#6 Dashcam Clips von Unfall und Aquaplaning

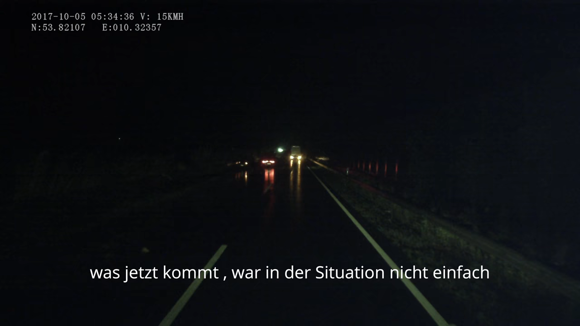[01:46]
Polizei. Ja, Schramm ist mein Name. Hier ist ein Pkw auf der 21 eingeschlagen in der linken Leitplanke. Ja, steht das noch auf der Fahrbahn? Der steht noch auf der Fahrbahn, ja. Sagen Sie mir mal, welche Höhe das ist. Kann ich jetzt gerade nicht sehen, weil das viel zu dunkel jetzt hier ist. Zwischen welchen Abfahrten sind Sie denn? Bad Oldesloe Nord und das ist, was ich hier jetzt,
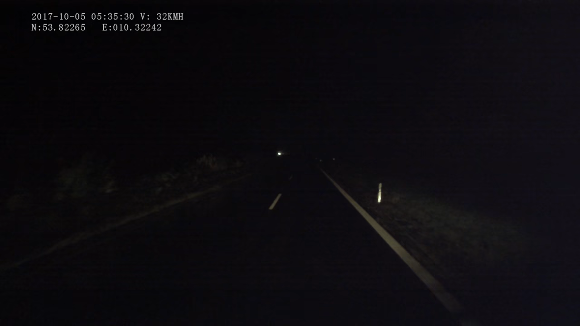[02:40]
Der steht noch auf dem linken Fahrstreifen, ja. Alles klar. Ich schicke die Kollegen da sofort hin, ja? Ja, danke. Danke Ihnen. Tschüss.